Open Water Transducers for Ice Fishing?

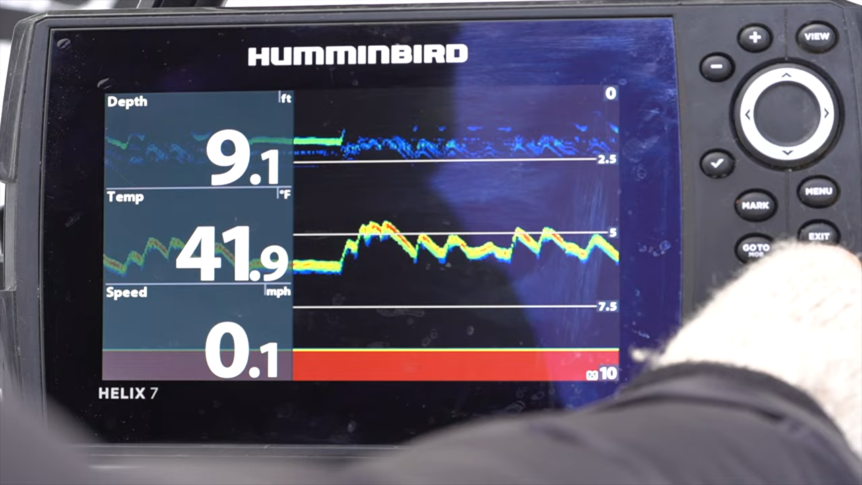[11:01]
On screen: depth 9.1 ft, water 41.9°F, speed 0.1 mph
it's down imaging so let's go see if that's even at all useful and it is not i cannot even make out my target if i crank up the nope i can't see anything
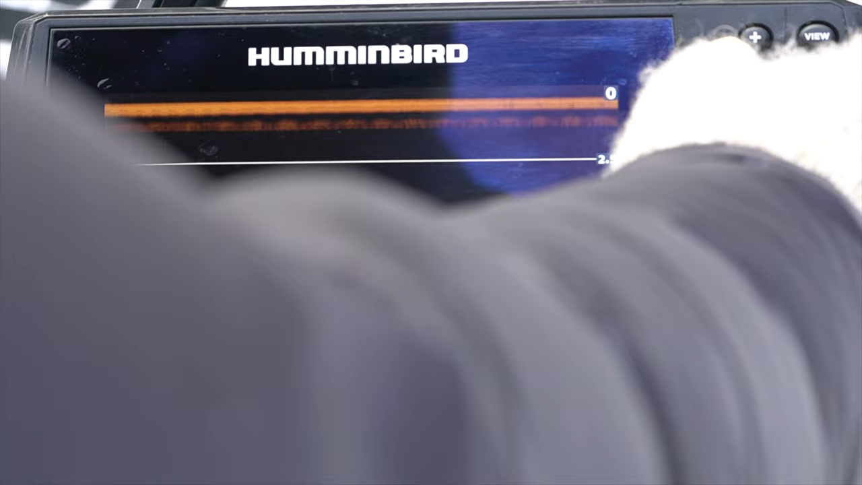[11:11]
so the down imaging is really pretty useless here it's really based on
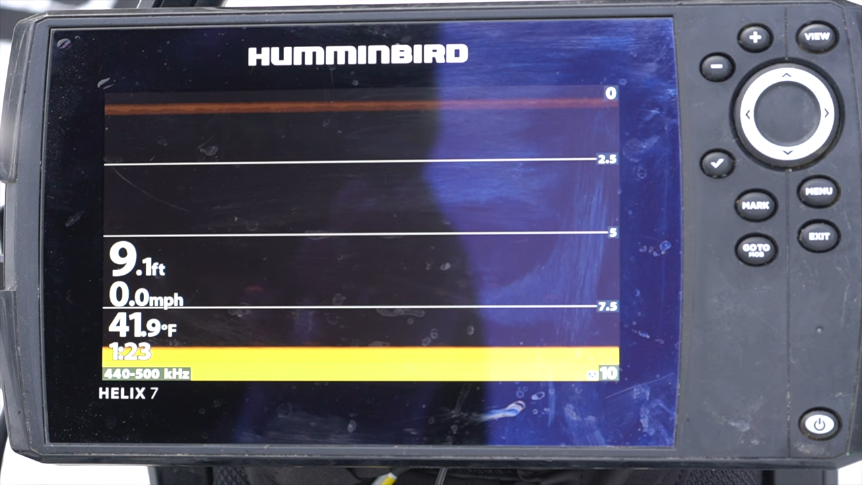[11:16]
On screen: depth 9.1 ft, water 41.9°F, speed 0.0 mph
movement that movement helps them generate the imaging so in my opinion yes you can use the open water transducer but it's better to use it in ice fishing setting than in the open water setting when ice fishing with the helix units all right so i'm going to go take this back to the ice fishing
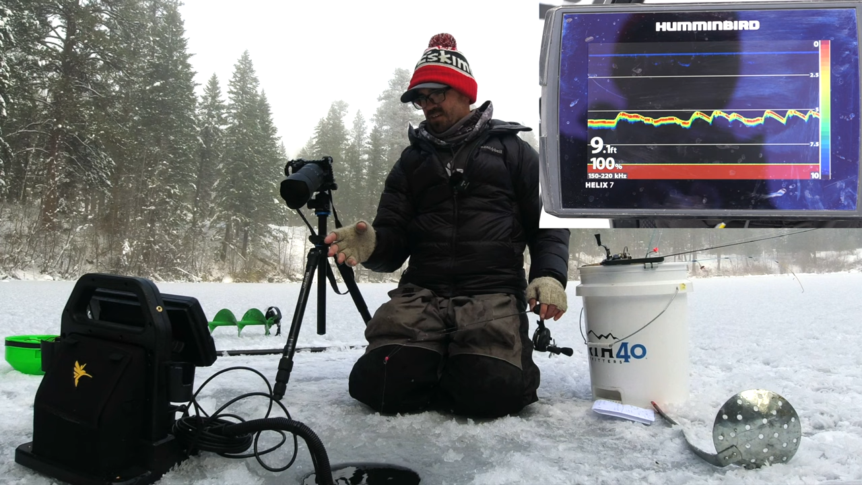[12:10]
On screen: depth 9.1 ft
helix on the ice whether i'm using the ice fishing transducer or the open water transducer it's best to keep it in the ice fishing setting you can see it's faster i'm getting a stronger return on that and i don't know if that's because it's using a narrower cone i don't know if that's going to give me that information it's using a 15 to 21 degree cone angle and so i can manually change it but it's so what it's basically doing is if this is honest and accurate is it's tightening up the cone angle even on the open water transducer which is fine they can do that by changing what